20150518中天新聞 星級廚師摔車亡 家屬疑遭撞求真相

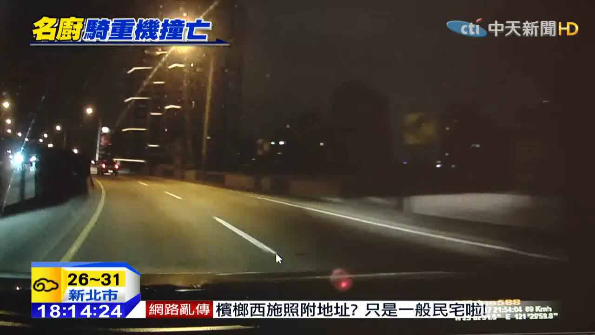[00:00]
哎呦哎呦，有没有？哎呦哎呦哎呦！ 车祸发生一瞬间，50岁的陈姓重机骑士先擦撞环河快速道路外侧护栏后，整台重机再弹飞到内侧车道，